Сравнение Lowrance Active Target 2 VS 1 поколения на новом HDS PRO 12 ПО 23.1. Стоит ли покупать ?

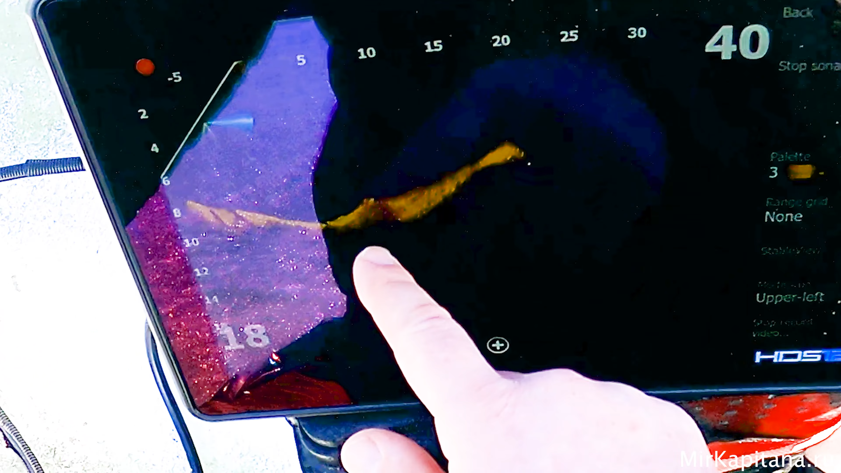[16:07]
Склейка Такое ощущение Как будто Хуже Стало
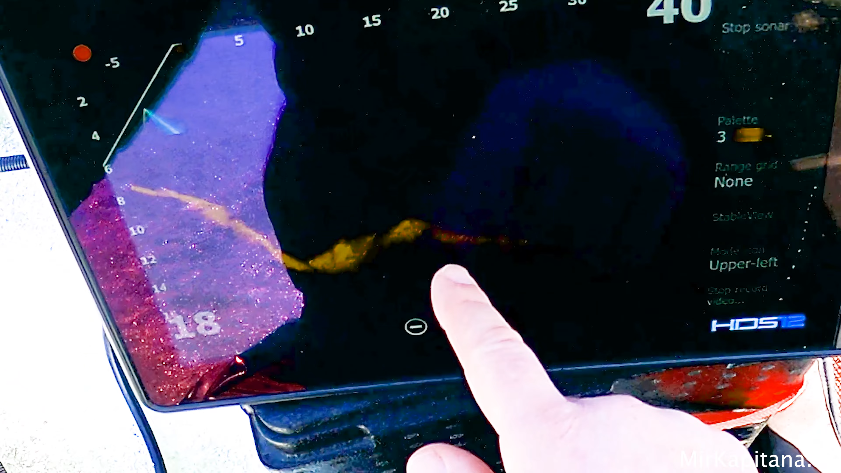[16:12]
А может Быть И нет
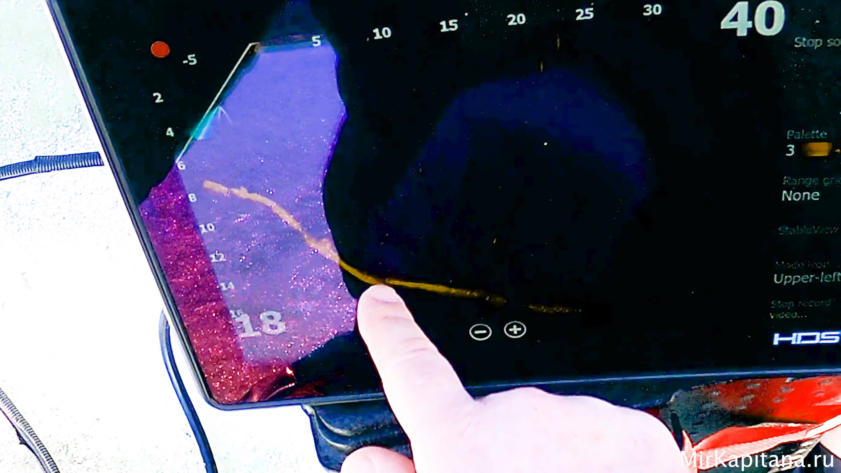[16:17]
Да Склейка Определенно Хуже Вот в этих Частях Видите Она такая Вот Вот Вот Да
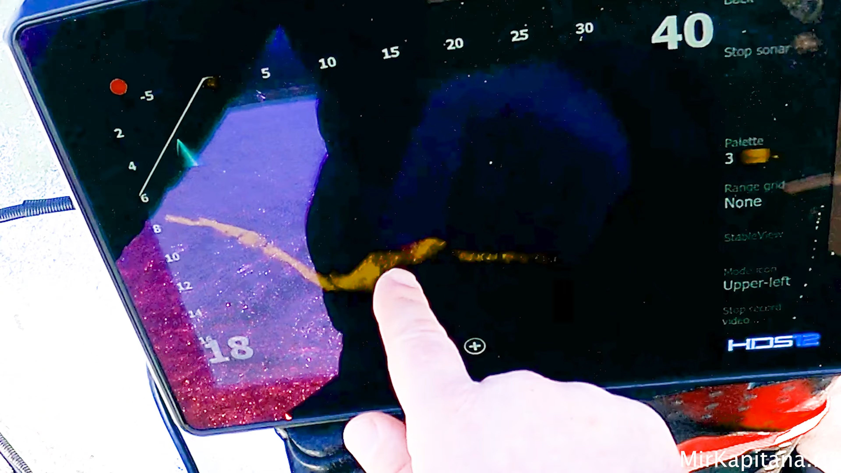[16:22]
Склейка Идет Получается От первого Датчика И вот тут Еще одна Должна быть Склейка
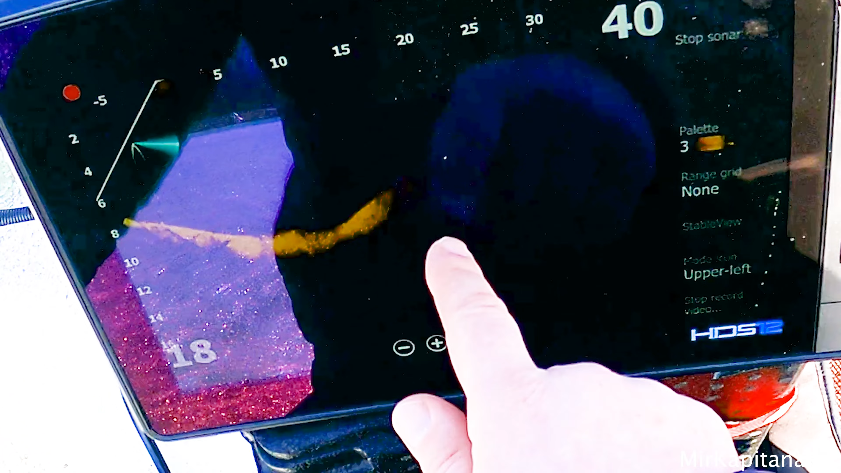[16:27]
Вот она Да Но она Чуть лучше Стала Чуть-чуть
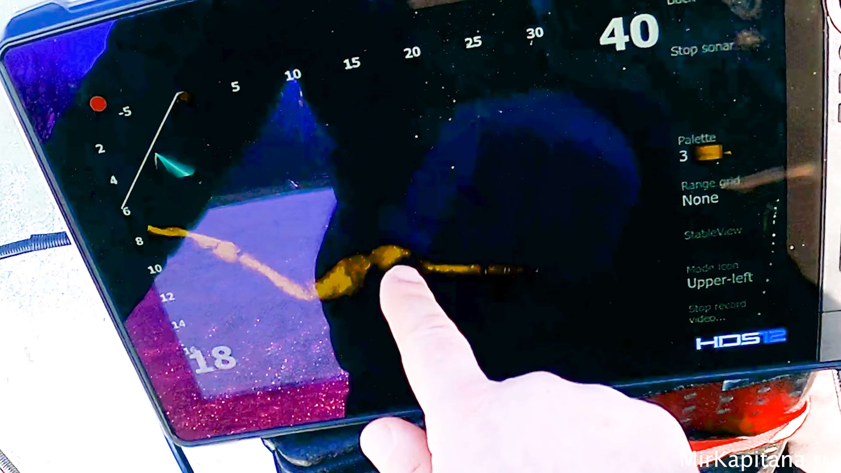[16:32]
Но вот Этого Мы уже Не наблюдаем Момента Так Все это Не трогаем Тогда Теперь Мы
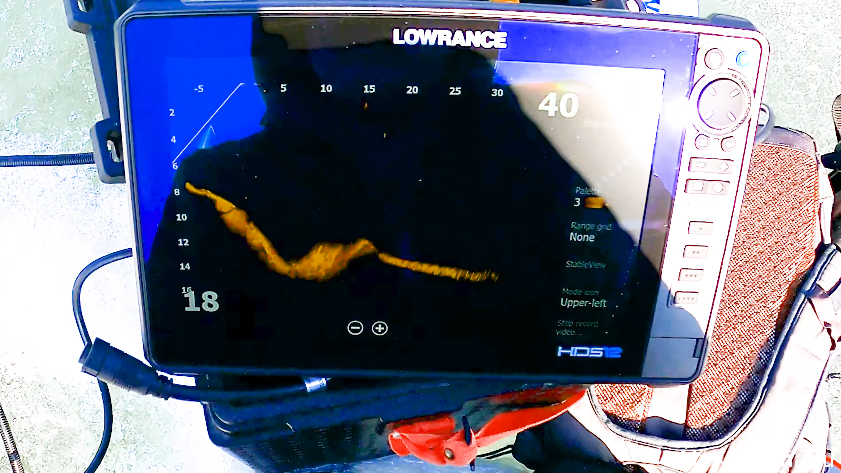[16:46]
Так Смотрим На склейки Кстати Они больше Похожи на Те же Самые Склейки
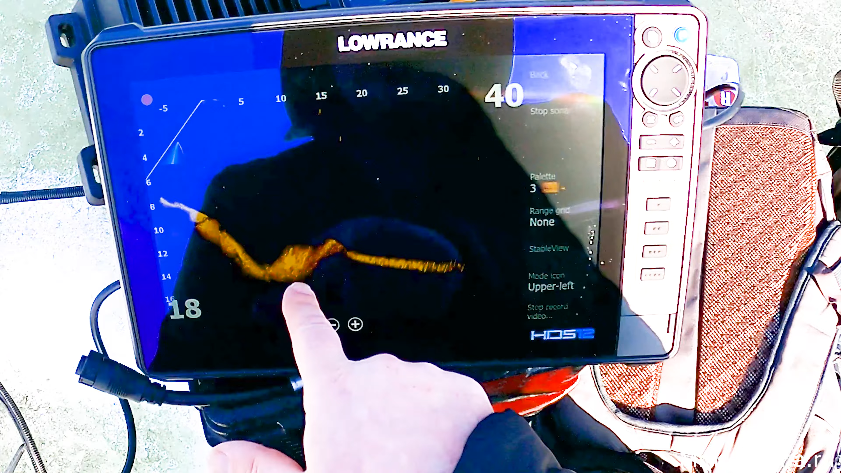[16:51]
Которые На первом Таргете Но Вылет Но Определенно Точно Стал
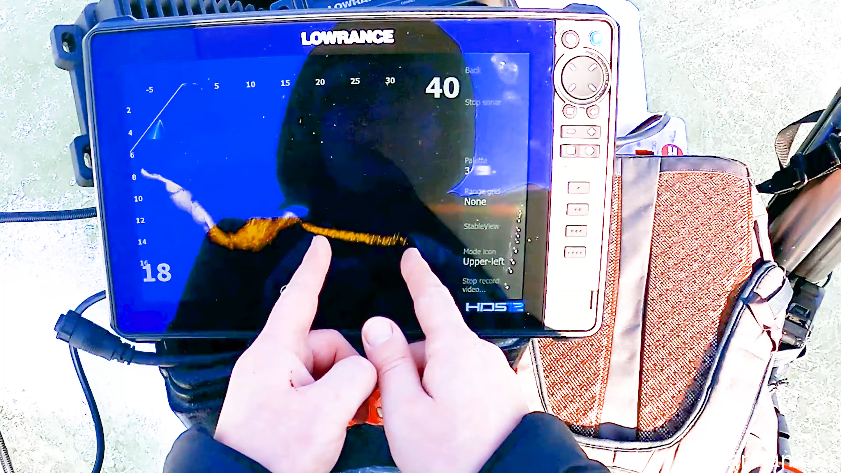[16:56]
Больше Да То есть Сюда Немножко Сместился Но Мне кажется Как будто Бы
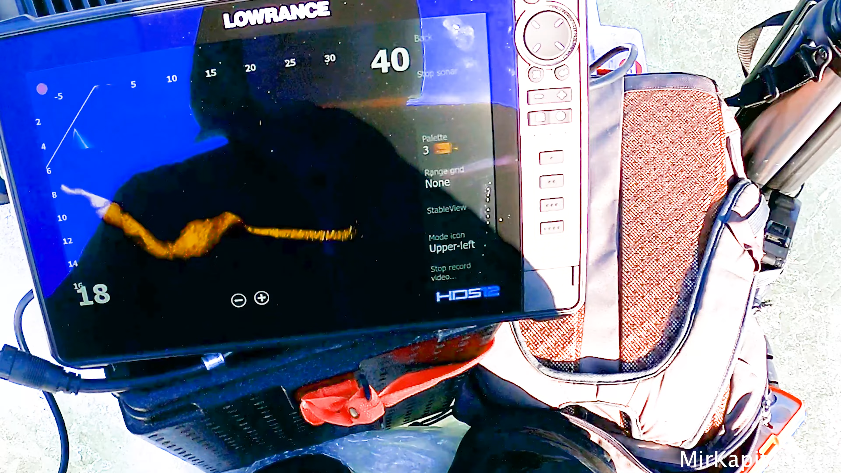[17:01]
А Ну Вот Он Вот Эта Часть Она Сразу
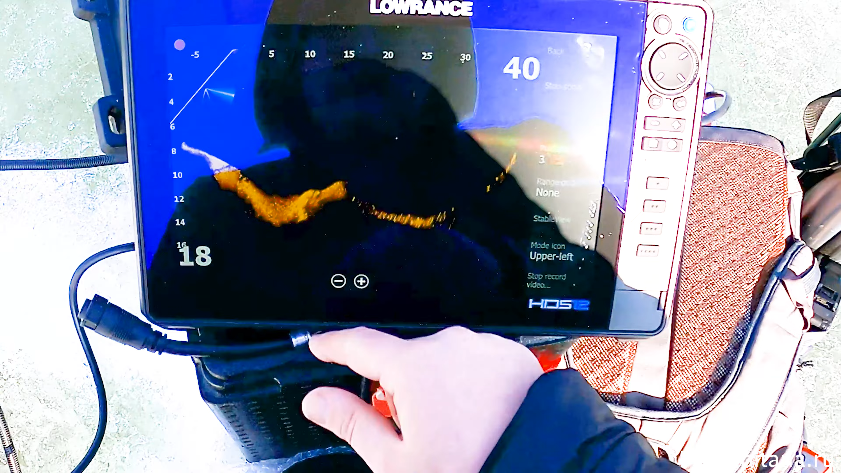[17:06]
Начала Больше Стрелять И Срезку Чуть Чуть Чуть Чуть Чуть Тогда
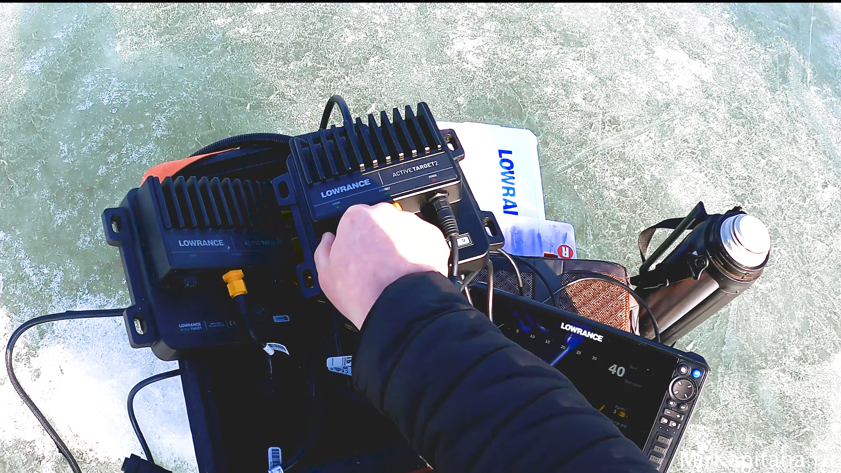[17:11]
Мы Возьмем Датчик Второго Поколения Подключим К Первому Вот Так Теперь Второе Поколение Датчик Работает От первого Поколения Таргета И
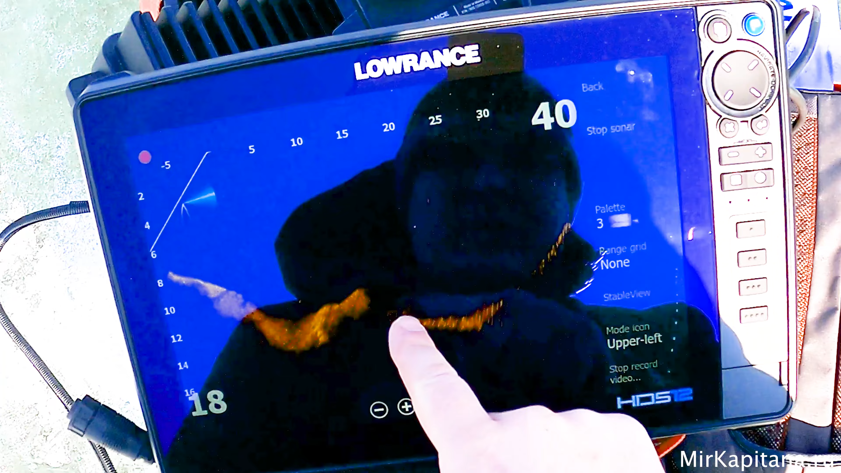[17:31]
Посмотрите Что Произошло У Нас Появилась Картинка